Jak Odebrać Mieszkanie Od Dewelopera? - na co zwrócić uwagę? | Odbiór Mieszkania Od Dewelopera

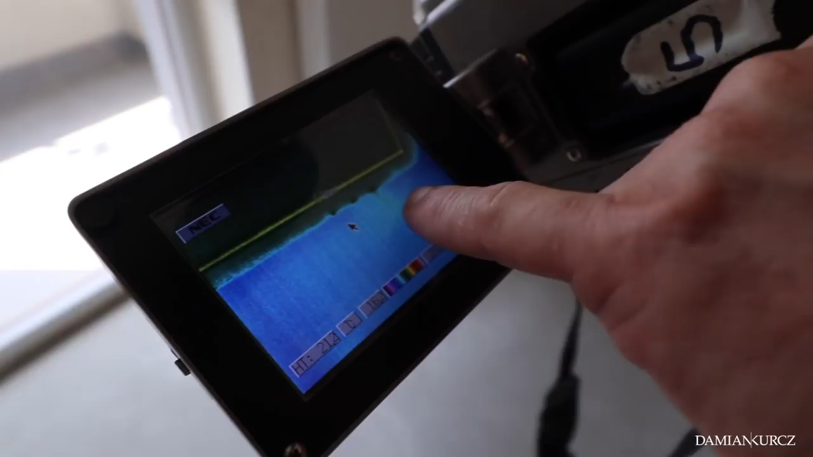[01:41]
Są widoczne drobne punkty przedmuchu, jak się dłoń przyłoży, można to wyczuć, ale są takie smugi delikatne na...